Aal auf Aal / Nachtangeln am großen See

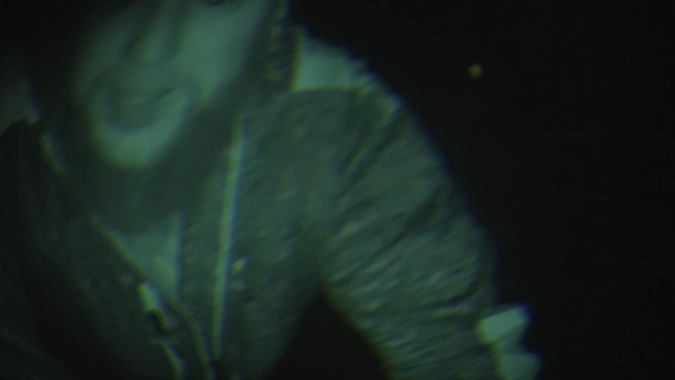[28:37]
Da ist Annes Pose wieder weg. Diesmal. Ich jetzt schon, oder? Ja, also Anne darf auch anhauen, weil die Pose ist komplett weg. Da kann ich auch nicht.
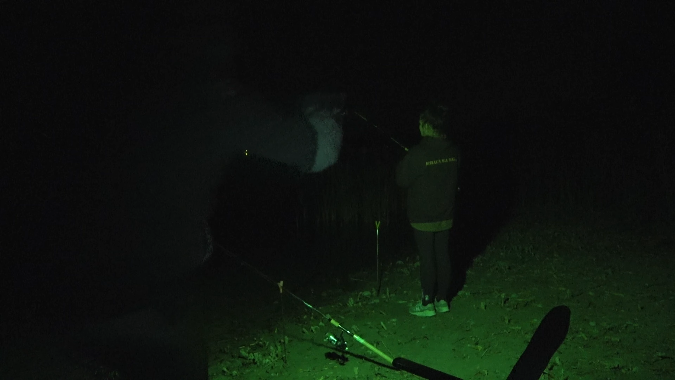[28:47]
Oh ja. Nix? Doch, da kommt was mit. Der nächste Aal. Oha. Schönes Ding. Oh.
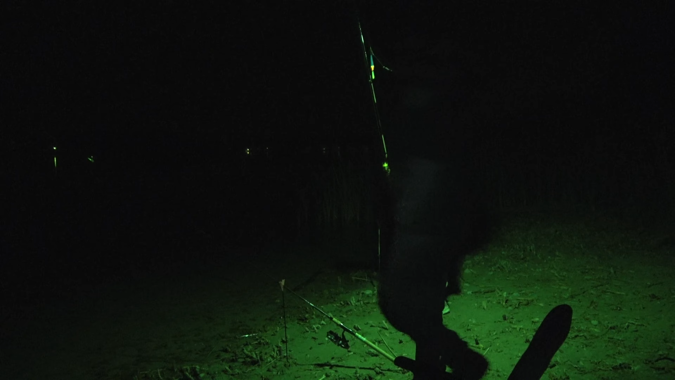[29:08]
Hey. Ja, Petri, Entschuldigung. Petri, danke. Und der ist sogar.
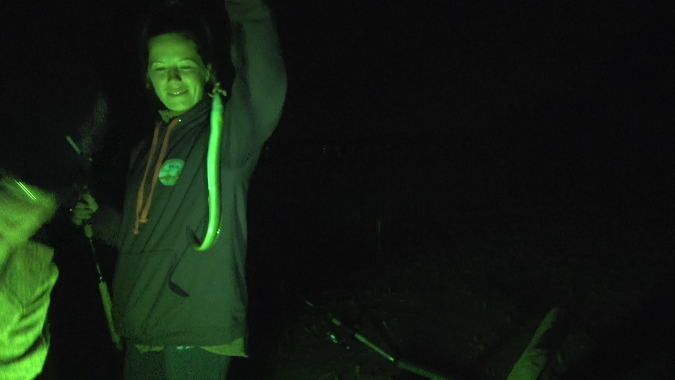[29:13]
Mal gucken, wo wir das Licht mal schnell hinstellen. Der Aal ist sogar vorne gehakt. Das ist sehr gut. Wie gesagt, immer einen Lappen bei haben. Oder ein Handtuch.
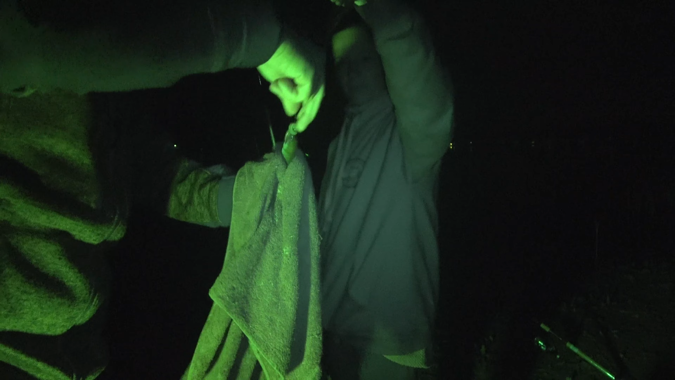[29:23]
Da seht ihr das. Deswegen benutzen wir auch große Haken.
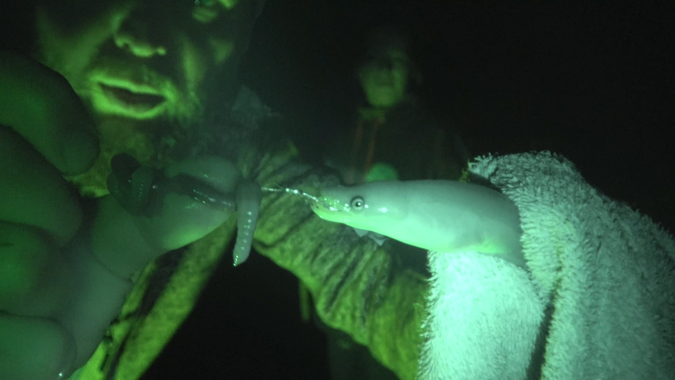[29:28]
Der ist schön vorne gehakt.
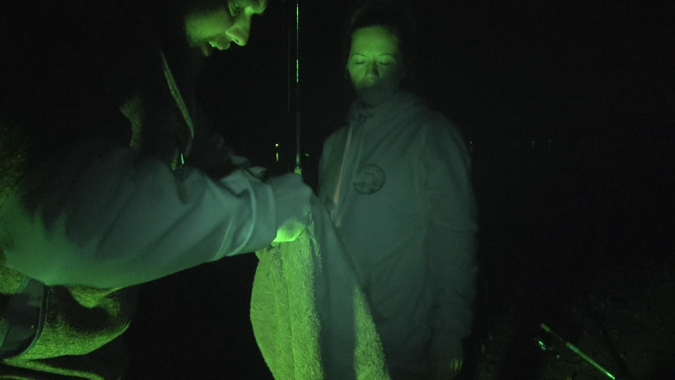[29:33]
Den kann man einfach abhaken, wenn man vernünftige Griffen kriegt. Zack, da ist er abgehakt. Kleiner Kamerad, der kommt natürlich gleich wieder rein.
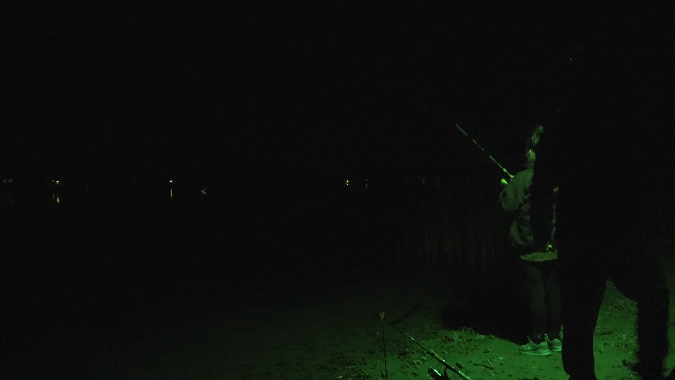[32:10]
Oh ja. Wieder ein Arm. Ja? Alter Schwede. Ja. Vorsicht, den Twinken.
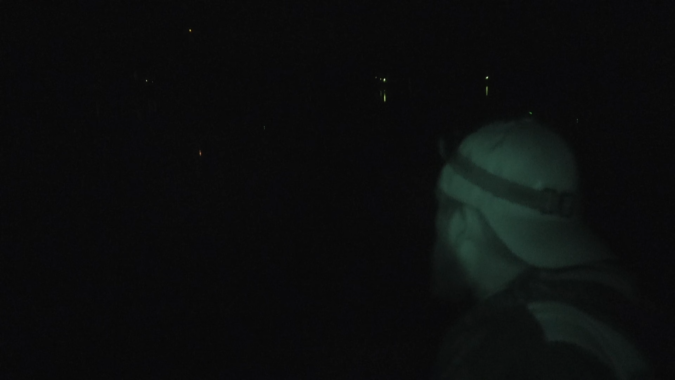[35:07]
Meine rechte Pose beißt wieder wie verrückt. Das könnte jetzt sogar ein Aalbiss sein. So wild, wie das gerade aussieht. Schauen wir mal. So, Anne macht die andere Kamera auf Play. Was passiert? Nichts mehr. Nichts passiert mehr, das gibt's ja nicht. Soll ich das vielleicht einfach lassen? Oder warten, bis es bei mir wieder beißt? Weiß ich nicht. Oh, ich hab sie verloren. Du hast sie verloren. Nee, da ist sie wieder.
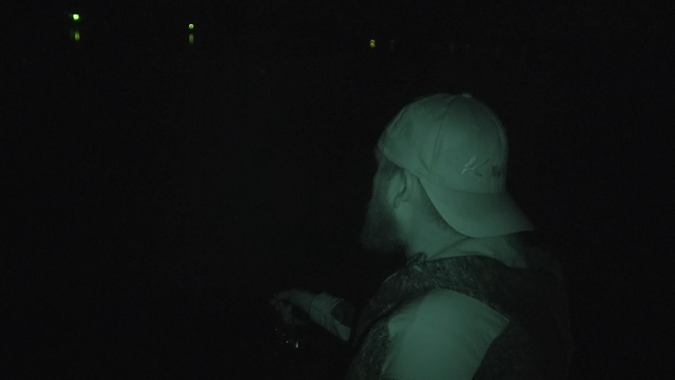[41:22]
Aber das sieht wieder so spielend aus wie eine Jüster. Oh, jetzt ist auch mit Einschlag. Da ist sie wieder. Ah ja.
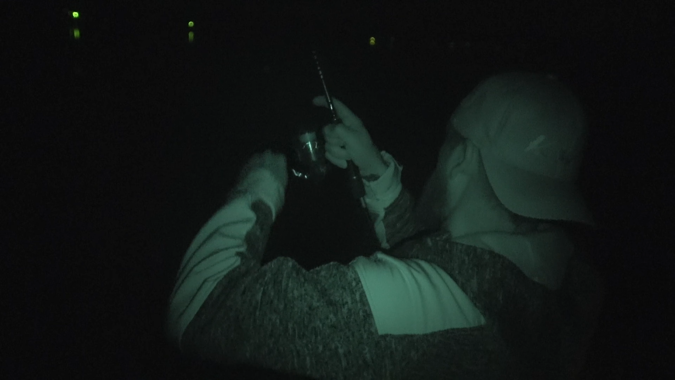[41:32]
Fisch ist jedenfalls dran, der Abschlussfisch, da kommt er.
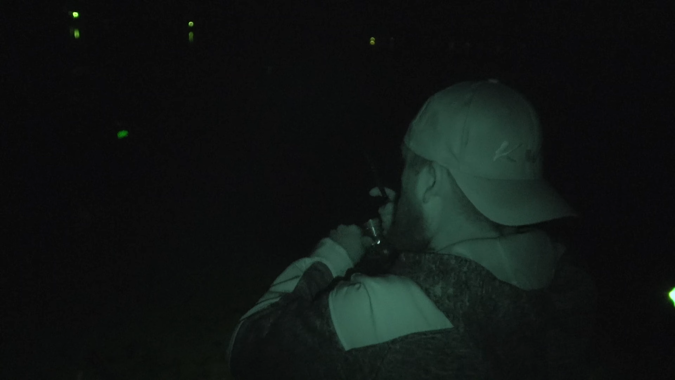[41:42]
Oh nein. Da hängt er noch drin in die anderen Rute. Das ist natürlich gar nicht gut.
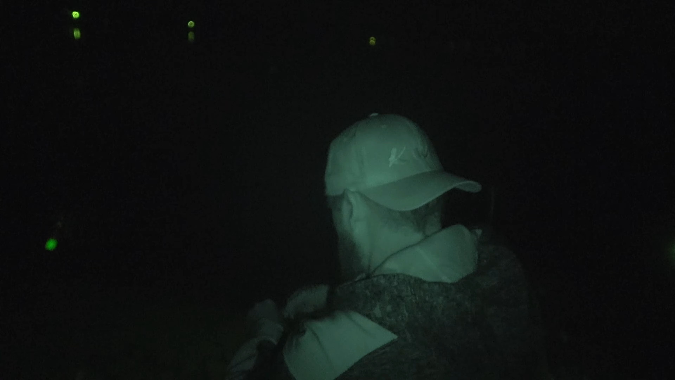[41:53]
Erstmal schnell ausgehakt. Da ist er, der Jüster.
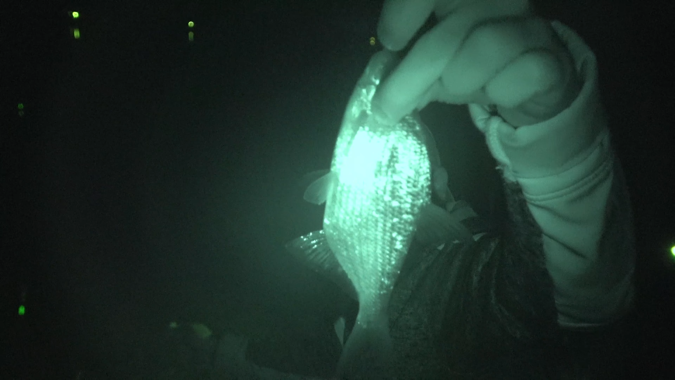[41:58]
Wie gesagt, eine Jüster ist der Abschlussfisch. Also revidieren wir nochmal.
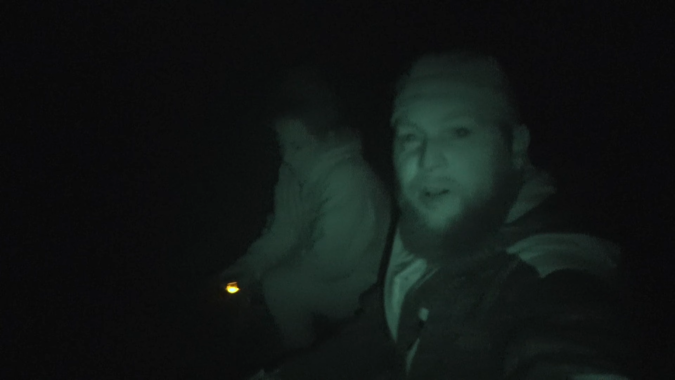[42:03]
4 Aale, eine Jüster, ein Aal, 2 Jüstern. Ja, aber wie gesagt, das ist jetzt so ein bisschen, kam es jetzt so vor, als wenn jetzt die Beißpause startet, so ein bisschen. Kann sein, muss nicht sein. Ist auch egal, wir fahren jetzt nach Hause, das reicht. Hat mega Spaß gemacht. Ja. Ja, wie gesagt, deswegen macht sowas selber. Wie gesagt, wir waren haben wir um 21 Uhr angefangen oder so? Ungefähr. Dann waren wir jetzt gute, ja.